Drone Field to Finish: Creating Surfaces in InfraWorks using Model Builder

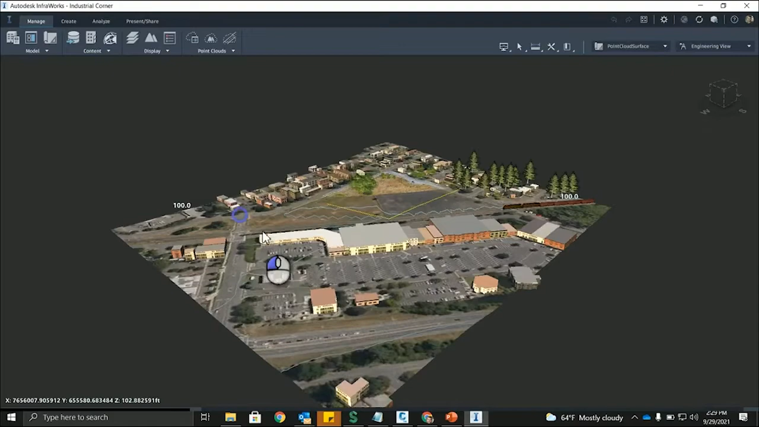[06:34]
So you can see I have that TIFF file imported in. And actually, excuse me, this is the point cloud file.
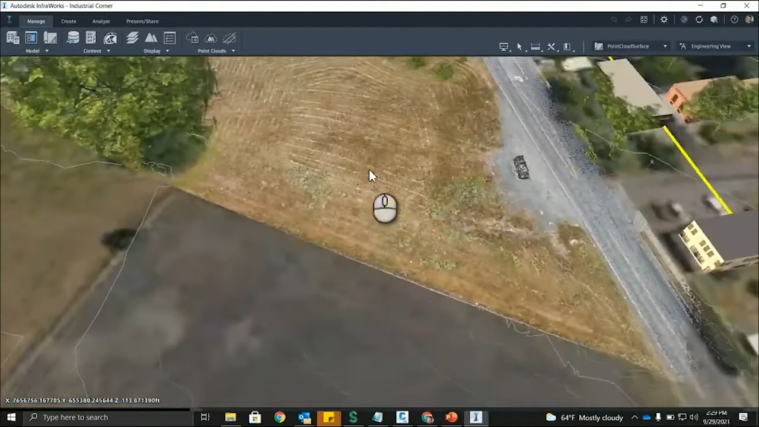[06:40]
So you can see this point cloud file. And what I've done is I've imported that point cloud, generated the surface terrain.
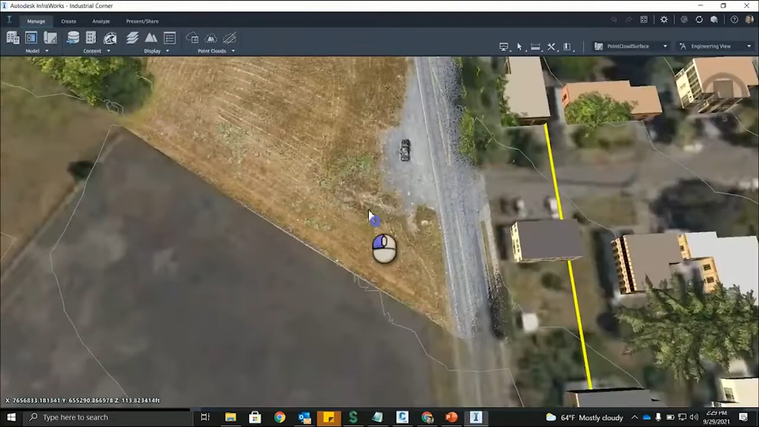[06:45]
And you can see that we have the point
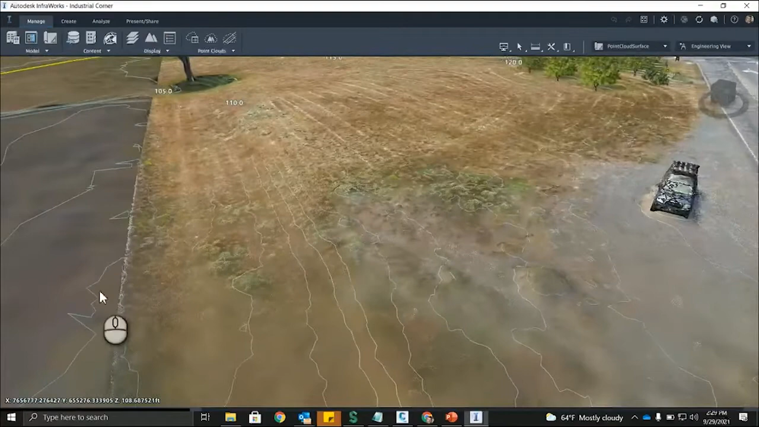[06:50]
cloud surface data blended in with the model builder surface. So if we go here, one thing, engineering view, you go click on this gear.
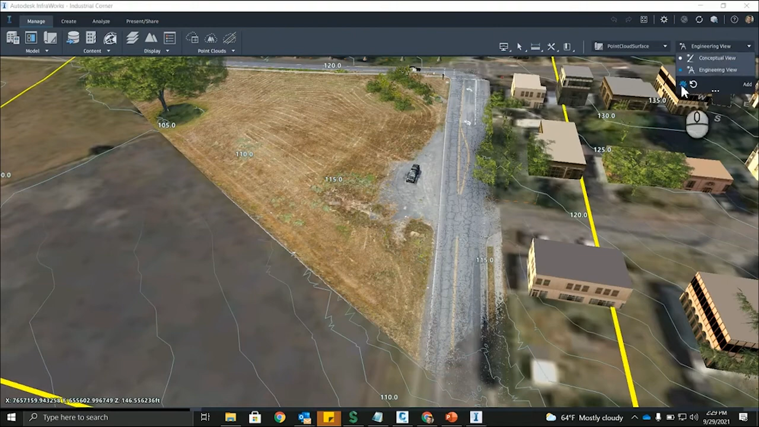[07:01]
You can turn on the wire frame so we can see what our surface looks like. So you can see we have this wire frame in here.
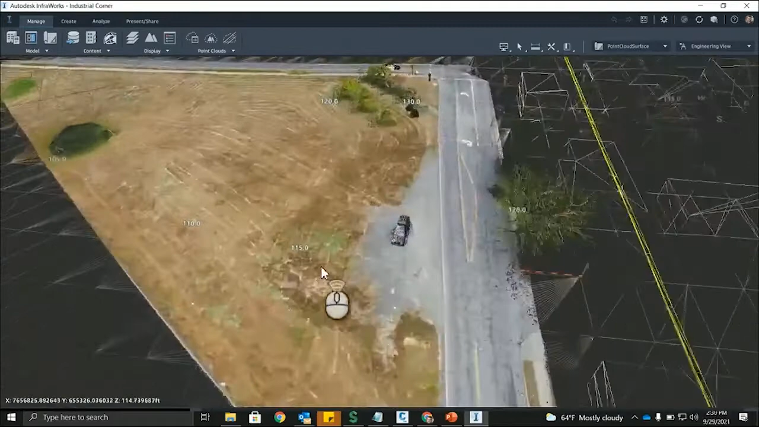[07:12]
This wire frames the entire surface from the point cloud right here. And one thing we can do is we can bounce to a different proposal.
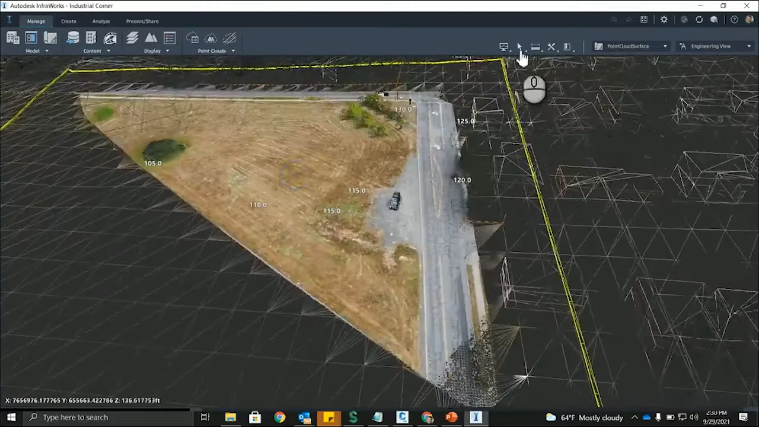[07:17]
And I believe this one will show us the – it's going to be the same thing.
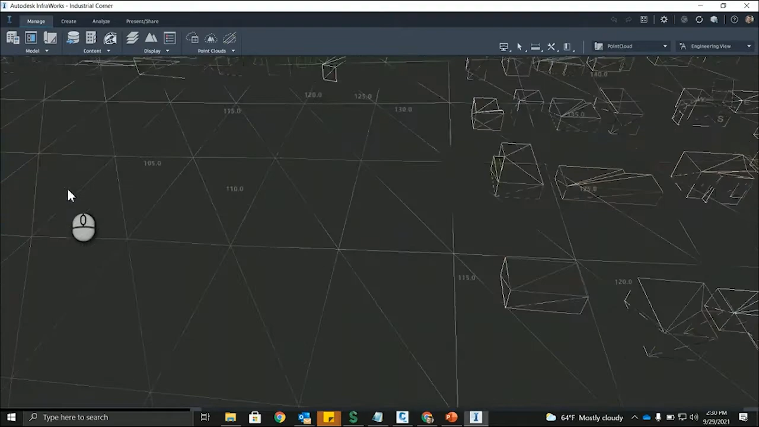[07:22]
So you can see that we've created this
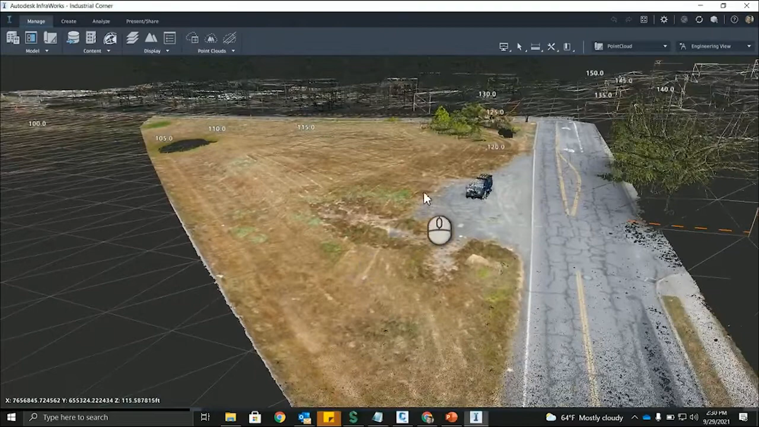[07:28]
– blended together the point cloud surface with the model builder surface. And one thing we can do is we can export this out into Civil 3D. So present, share, export 3D model or export IMX. They both work fine. And what you can do is export this 3D model.
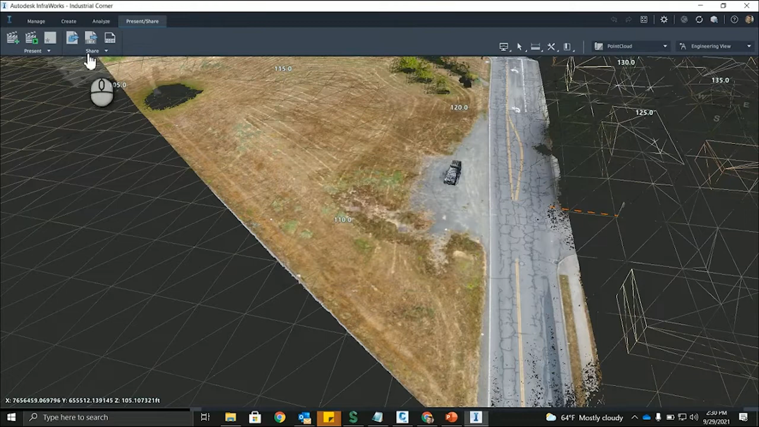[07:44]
And this comes across as an FPX.
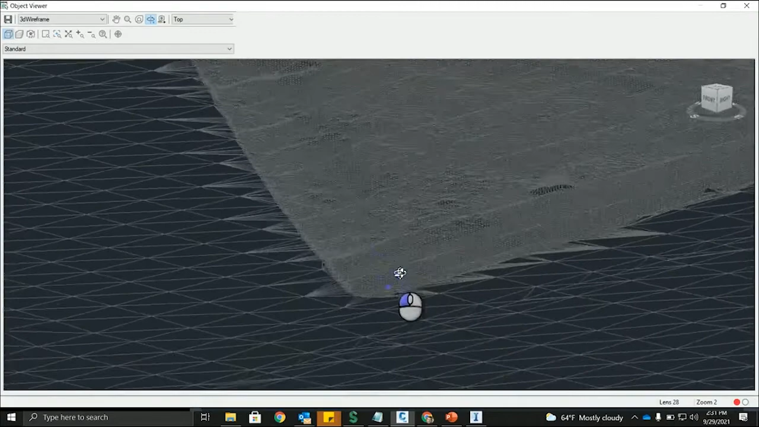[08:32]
You'll see that we have a good amount more points from that point cloud surface. But from a practical standpoint, you're probably going to want to limit the amount of surface data you come in.
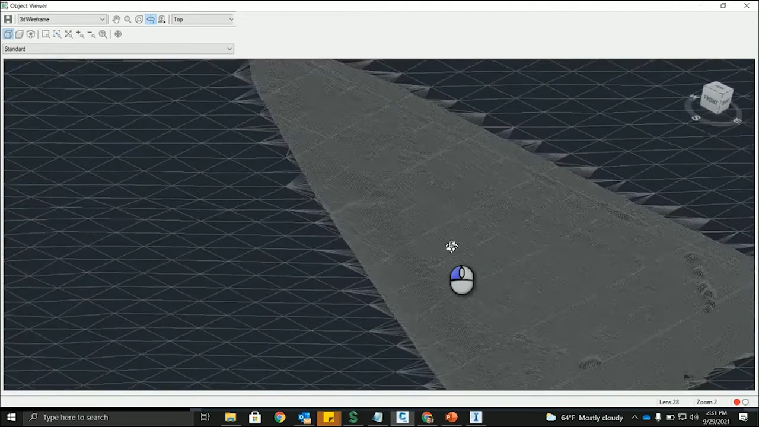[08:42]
Just the less data you have in Civil 3D, the faster it's going to run, especially when you're designing the complex designs on it.